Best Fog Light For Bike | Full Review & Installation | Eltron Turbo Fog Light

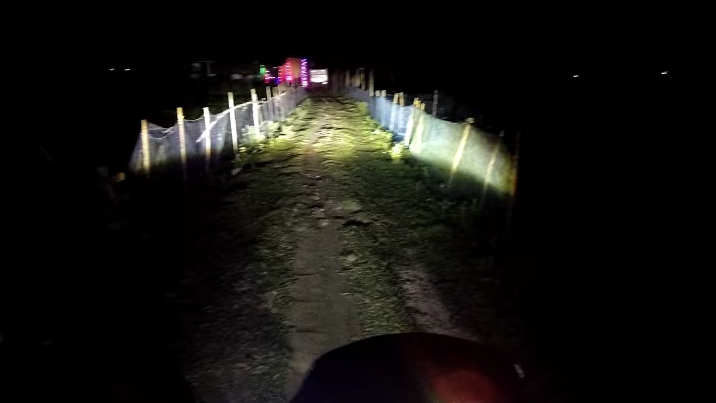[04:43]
बहुत ही अच्छा ब्राइट है, प्राइस का अकॉर्डिंग बहुत ही अच्छा इसका विजिबिलिटी है, आप लोग खुद ही चेक कर सकते हो गाइस, इतना दूर जा रहा है ना।